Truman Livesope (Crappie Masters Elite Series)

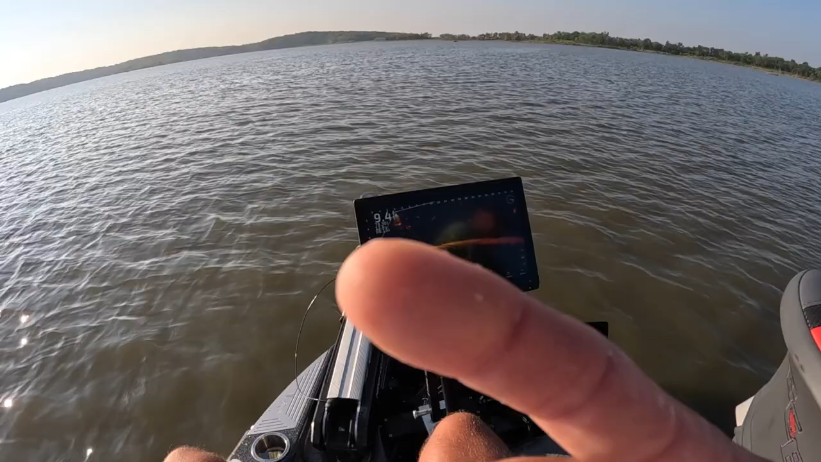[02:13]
windrider um they've got some really interesting colors and um i saw mike's shirt this morning i said you know what i think i'll go with the the standard you know gray and white i don't want people to be really staring at us at the boat ramp look at this guy right here guys nice big target right here
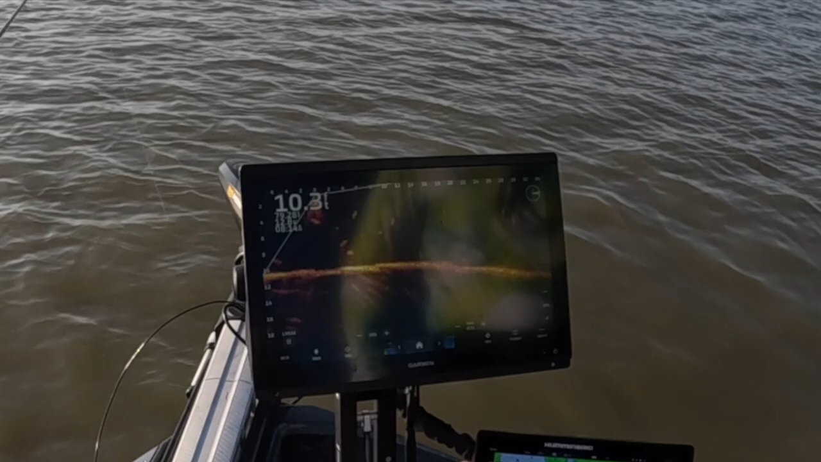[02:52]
what did he weigh point nine all right so i'll film him for that we're catching fish left and right out here boys and girls out in the creek
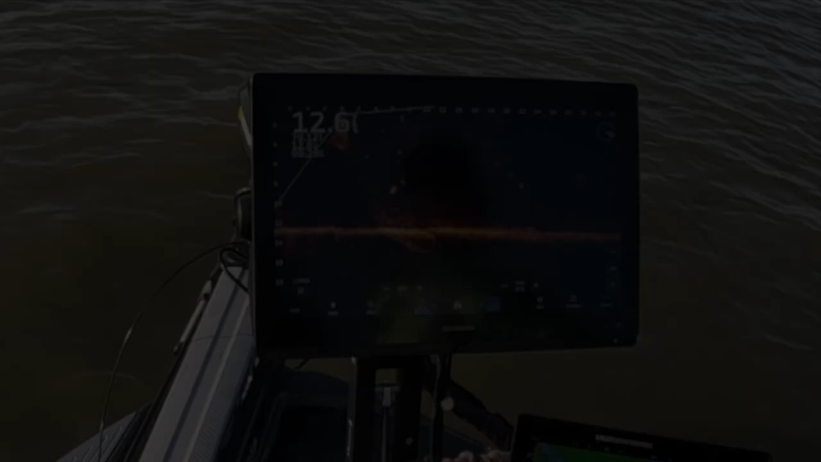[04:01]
he's as big as anyone off today i bet he's one two five
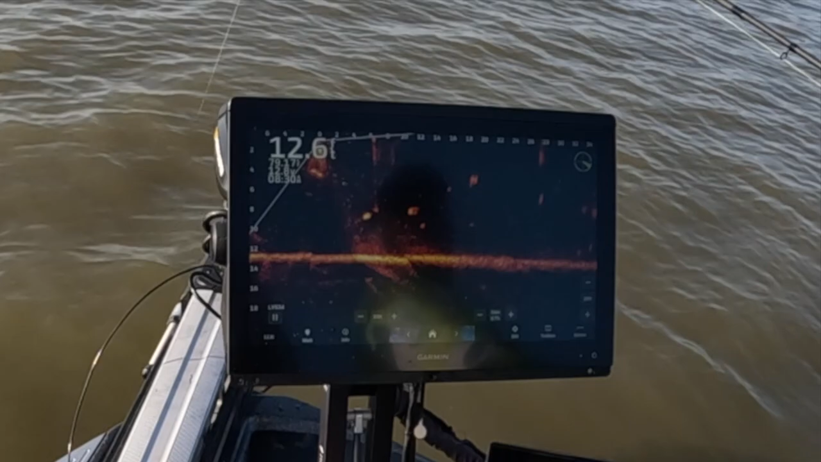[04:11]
here he comes oh yeah he you see that big movement oh yeah yeah he ain't no big he ain't no big that's probably there that's gonna be close that's 125 maybe that's a good fish